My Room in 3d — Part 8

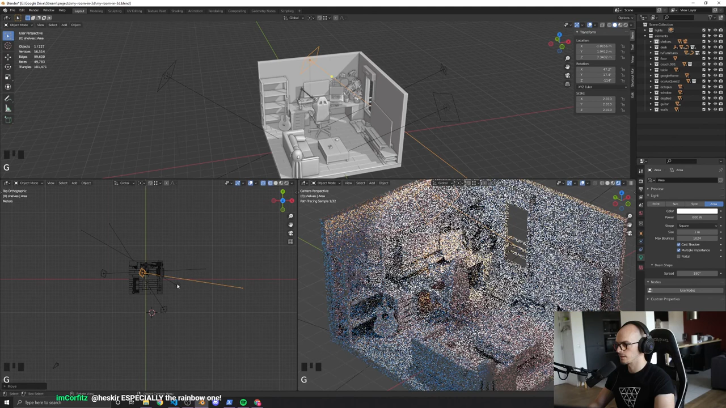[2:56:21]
the fact that it's dark there, that we can't see that I still haven't done the books on the shelves.